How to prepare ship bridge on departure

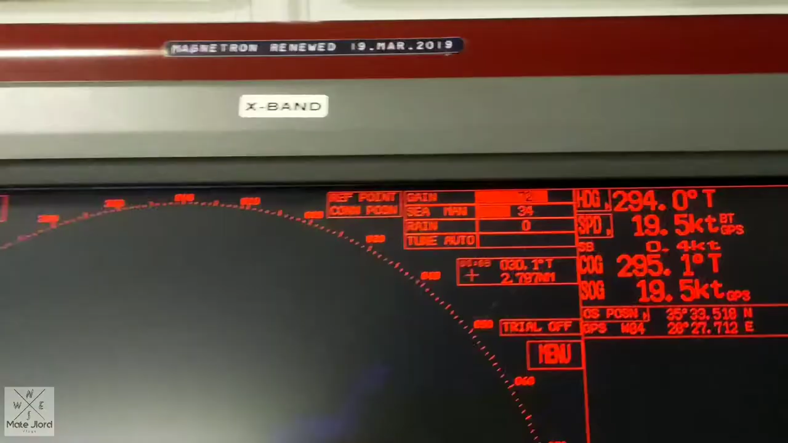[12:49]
And compare it to our radar X-band 294.
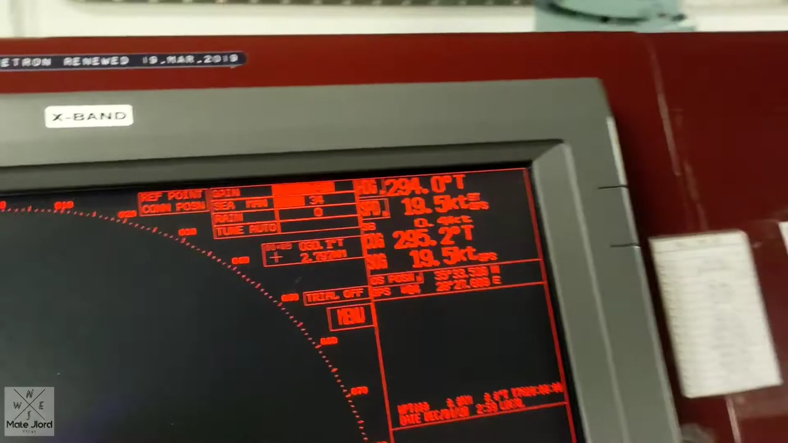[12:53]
And also, to our radar S-band 294.
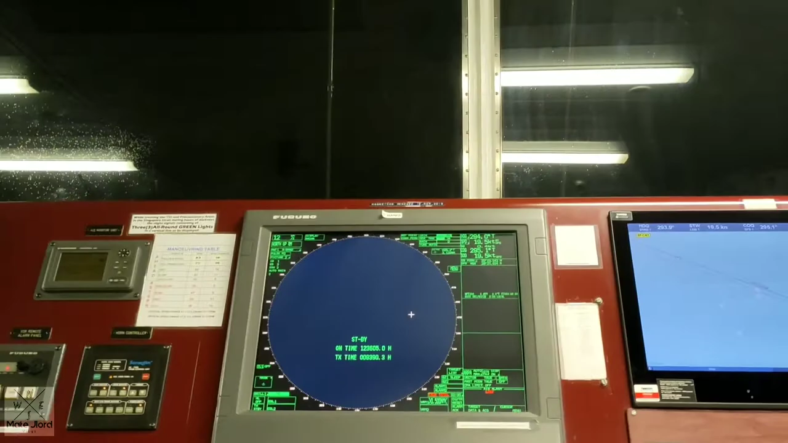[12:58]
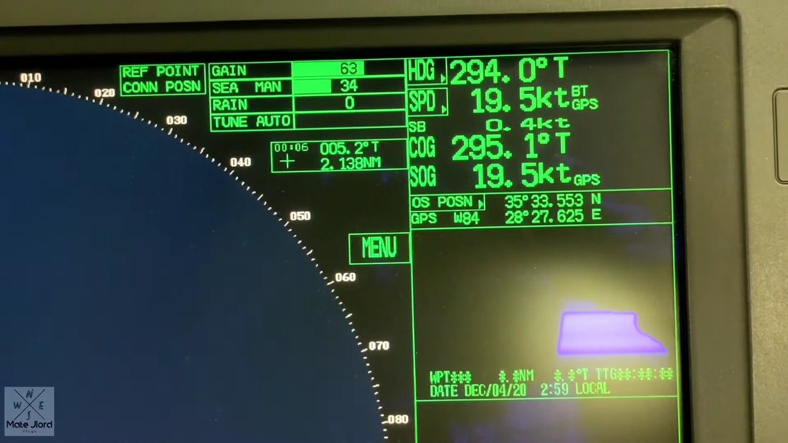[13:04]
And also, to our radar S-band 294.